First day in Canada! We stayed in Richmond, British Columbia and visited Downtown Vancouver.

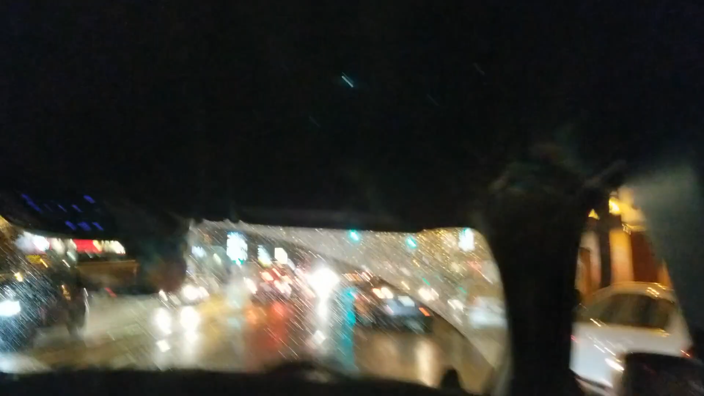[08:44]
There's like a light train, or the buses are operated by electricity.